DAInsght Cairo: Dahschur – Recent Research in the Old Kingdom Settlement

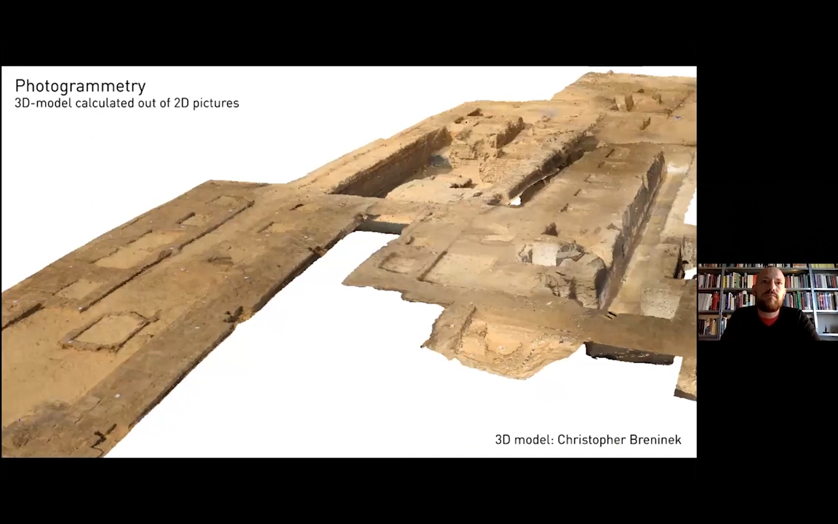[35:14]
Those pictures are then merged into a 3D model. The advantage of photogrammetric 3D models is obvious. Though they will never replace traditional means of representations, such as ground plants, sections, elevations, alongside with those, they offer a more complete understanding of an archaeological structure. Photogrammetric 3D models also provide users untrained in the reading of architectural or archaeological representational conventions, with a more intuitive access to understanding the geometry of structures. But of course,
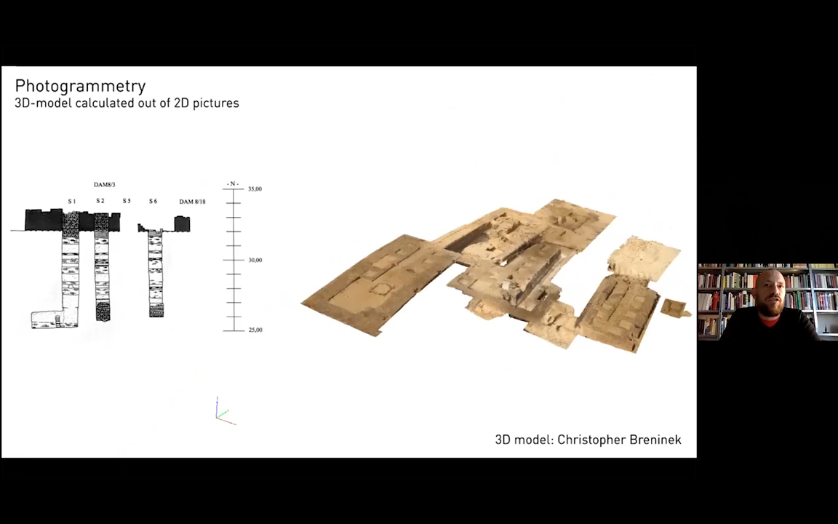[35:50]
representing the status quo of archaeological sites or its state at any moment of the course of the excavation is only one part of what archaeologists must do in order to understand and communicate the past,
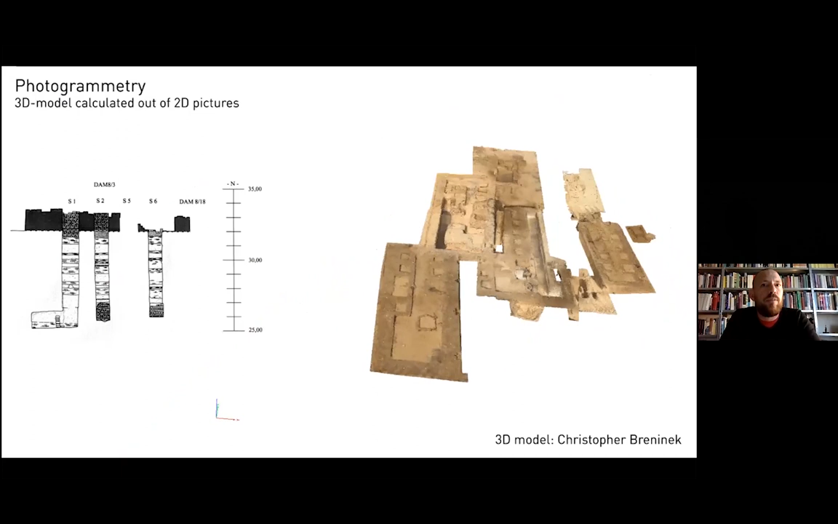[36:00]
another part being to explore and communicate what the site might have looked like in the past. We are all accustomed to images like this one.
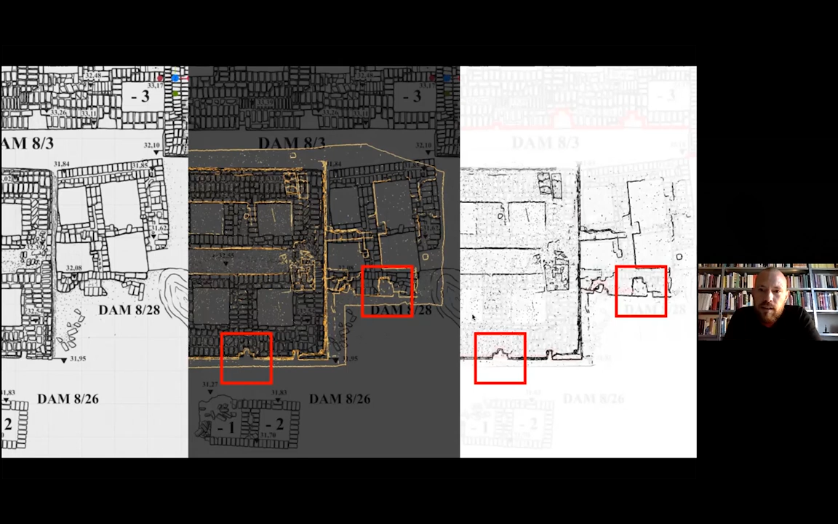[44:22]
But only with overlaying it with the 3D model, we were actually able to see that there's another niche in this corner of the building.
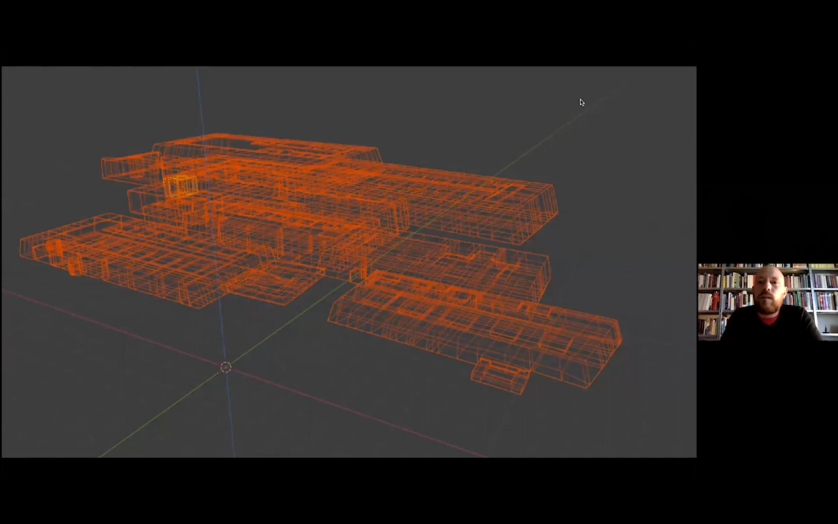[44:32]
So the next step was Baker building a first approximate 3D model. And overlaying it again and again with the existing material and those approaching the shapes.
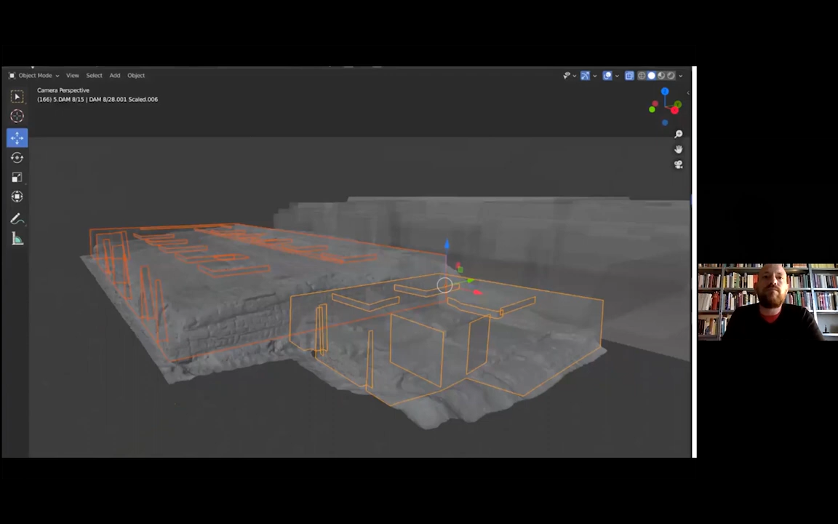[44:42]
And developing some first, very rough preliminary renderings.